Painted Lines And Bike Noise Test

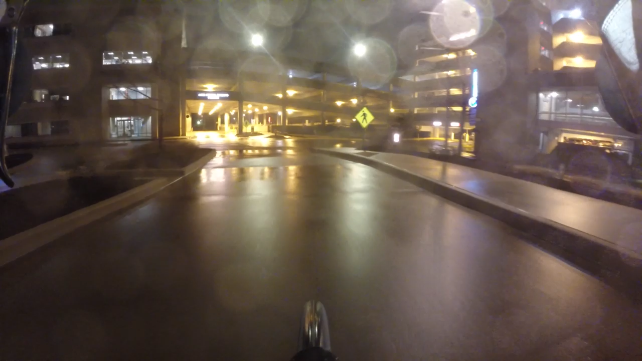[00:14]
I Got a bike vlogger here
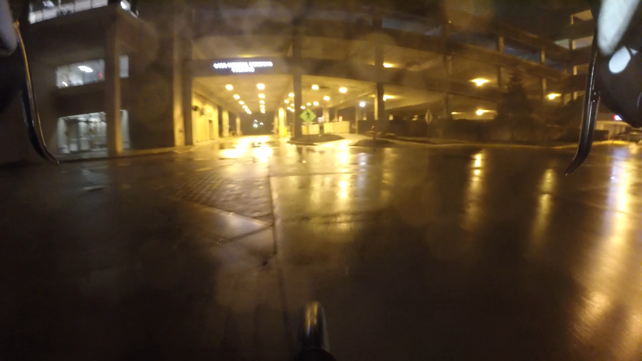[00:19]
Quite cold Testing out my bike for bike noises
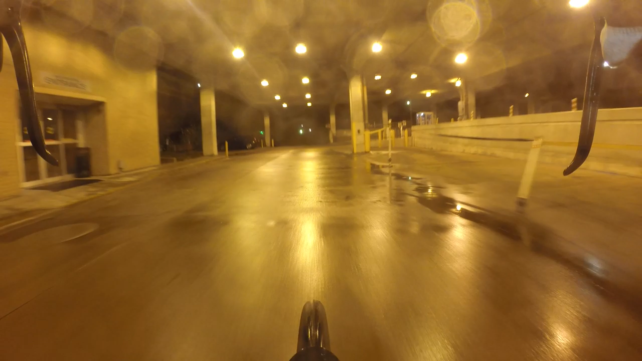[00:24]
See how I do If there is a if there is a really annoying
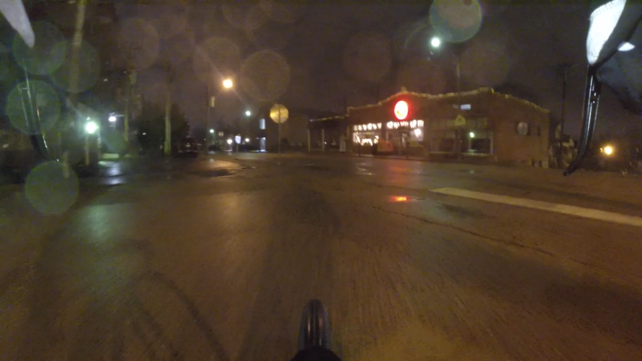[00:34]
Bike noise that I'm not going to upload this video, but otherwise I Will go ahead and upload this video Quick tip watch out for wet paint
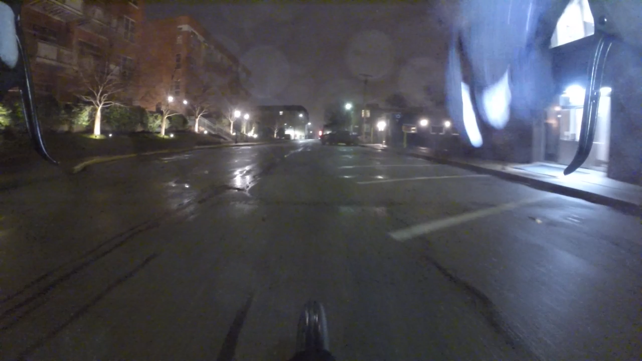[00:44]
More likely to fall You're also more likely to fall if you're going fast and wet surfaces like this We're hovering right around freezing Freezing point for water,
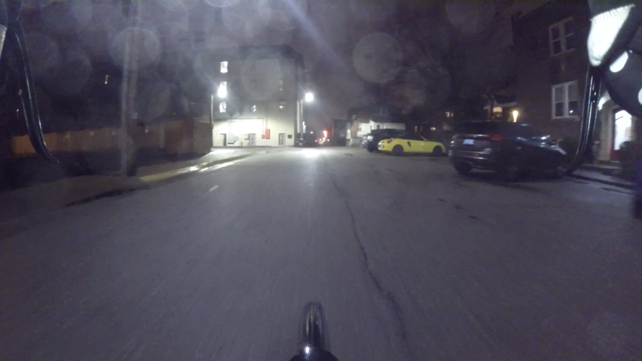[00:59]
so There could be some slick patches some Some ice on bridges
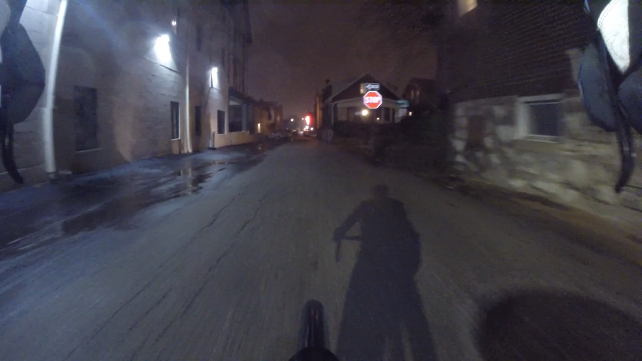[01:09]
tomorrow we might be getting down in a single digits Uh, wind chill, so Uh And the ground's been cold for a while So there will be ice the next couple days for sure
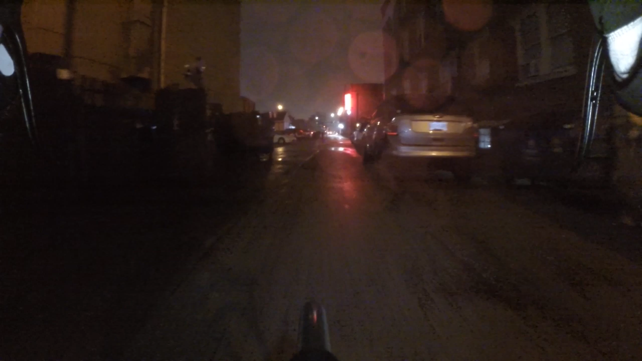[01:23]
Just another weeknight Just another weeknight With the bike vlogger This guy's waiting up here, so If I go a little slower, maybe I don't have to stop And it looks like, it looks like I won't have to stop Cool
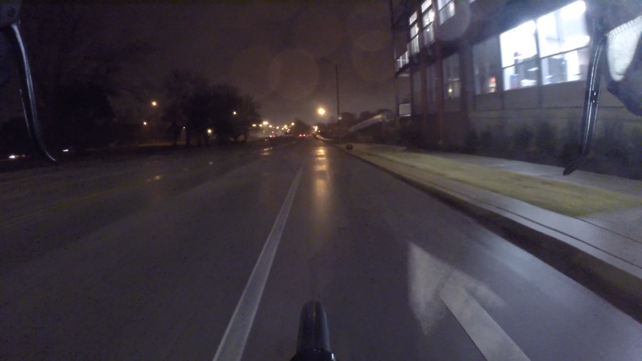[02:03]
Riding in the bike lane Just got to watch out for that paint on the road you could hurt yourself a little painted bike man on the on the ground there is a little
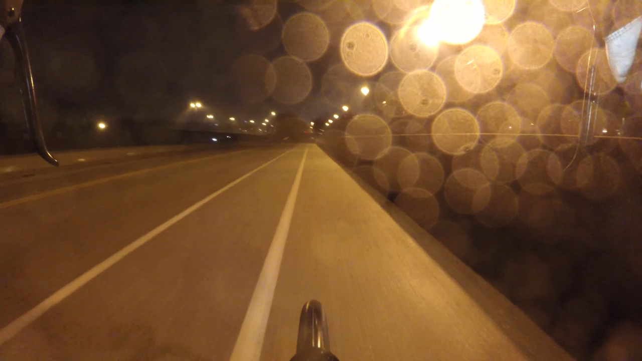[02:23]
well dangerous one way i wonder if anyone's really thought about that before like when they put paint in the middle of the road like i mean usually you don't have to worry about it if you're going straight may not make it a turn i wonder if anyone has thought about that for bicyclists like if they put a little uh or maybe they normally do this i don't know put a little sand or grit or something in the paint to make it more uh sticky